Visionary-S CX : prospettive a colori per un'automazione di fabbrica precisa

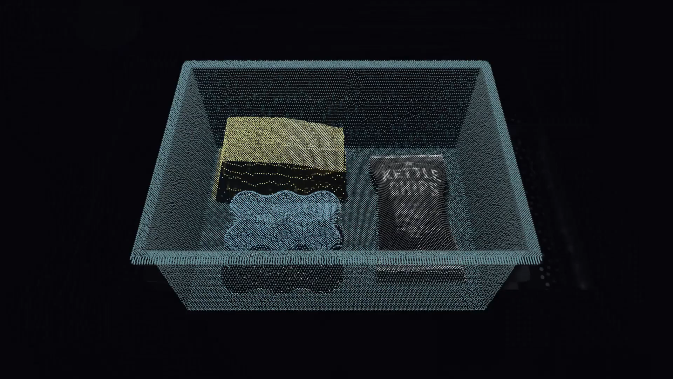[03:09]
Therefore, the Visionary S CX illuminates the scene with the predefined light pattern, creating an artificial structure for reliable distance measurements.